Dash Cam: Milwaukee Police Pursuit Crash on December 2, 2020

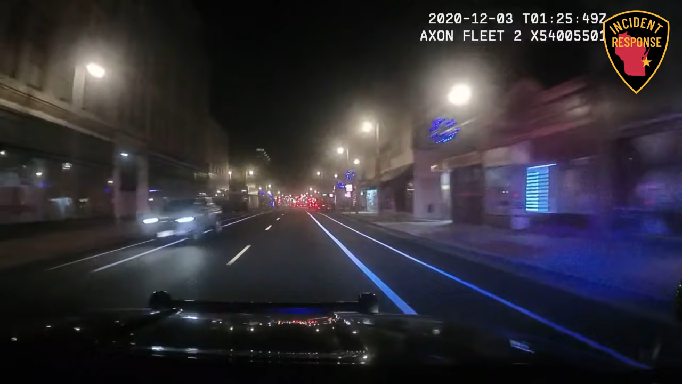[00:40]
street. Currently 41 miles an hour. It's a gray Audi. He's going the wrong way on Fifth Street. Wrong way on Fifth Street.